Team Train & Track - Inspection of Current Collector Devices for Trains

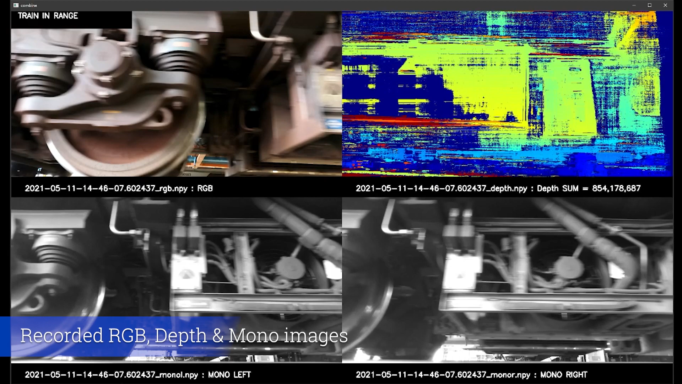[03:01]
And here are the images seen by the cameras and saved into the hard disk for subsequent analysis. The depth data is a versatile sensor which serves multiple users. The parameter depth sum shown in the footer of the depth
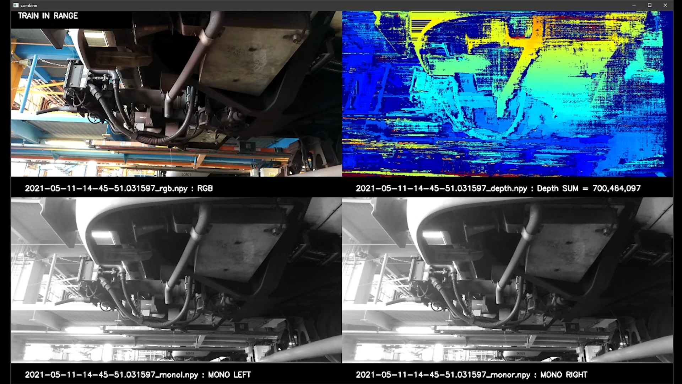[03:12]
image is computed by summing all the values in a depth image. The value of the depth sum increases when the objects are closer to the camera and reduces when they are further away.
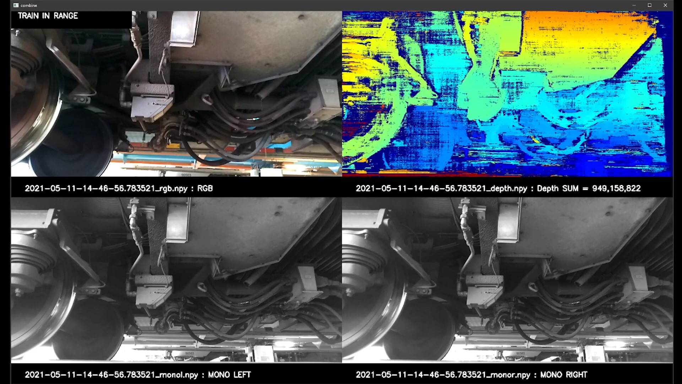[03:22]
In this work, depth sum is used to detect the presence of a train as well as the collector shoe assembly.
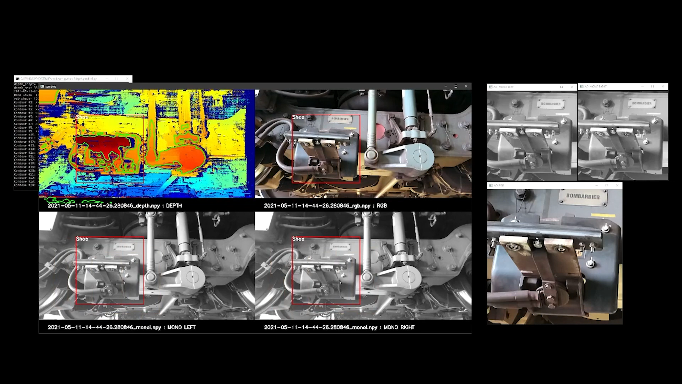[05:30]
The CNN model correctly identified contour as collector shoe and rejected the other contours. The center of gravity of the contour was then used to generate a red bounding box labeled shoe, which was then applied to the RGB, mono left and mono right images to generate high-quality image segments for detailed analysis or color or grayscale image training. The performance of depth-enabled segmentation is dependent on the speed of the object.
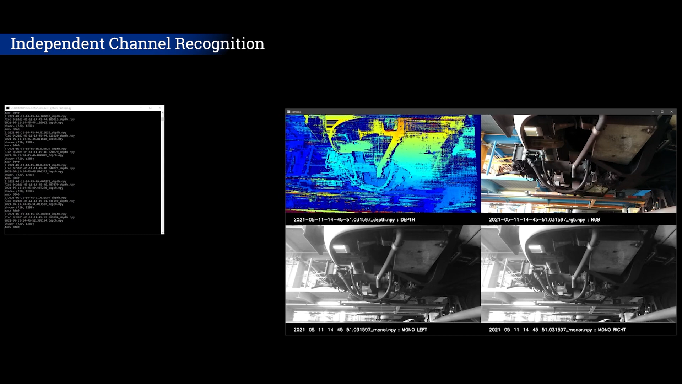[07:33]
And when it finds a match, it will cut out the image segment.
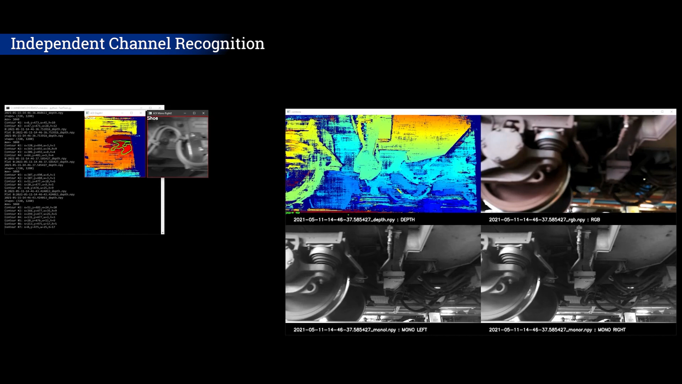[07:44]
The segments are taken from all the four channels. Now the train has stopped to transfer control to ATC. And once the ATC takes over, the train will move at a very fast speed out of the depot.